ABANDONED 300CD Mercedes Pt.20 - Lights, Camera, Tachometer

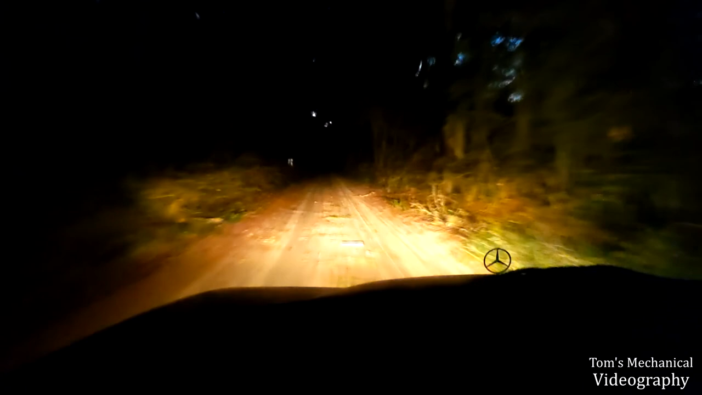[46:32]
uh, just because it seemed like I was pointing pretty low, and now I'm pretty good. And, you know, when I pop it over here in the brights, that's about right where I want it. I may go up another turn, but I don't want to start blinding people with my busted-ass suspension. So, I think that's, you know, pretty good. You know, I don't really expect too much more out of it.
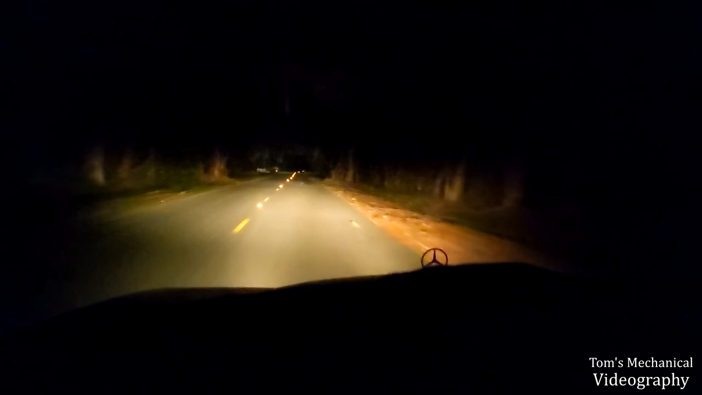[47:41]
It's probably about as good as it's going to get. Look, a little possum.